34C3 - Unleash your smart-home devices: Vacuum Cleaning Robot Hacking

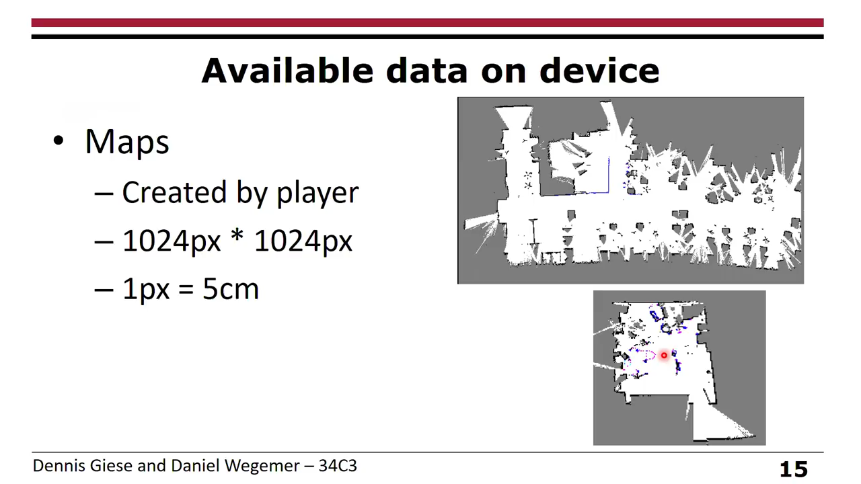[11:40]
One thing is the LIDR is way more precise, but they just store like five centimeters in terms of accuracy. Right. Before we take a look at the communication itself, we want to take a look at the configuration.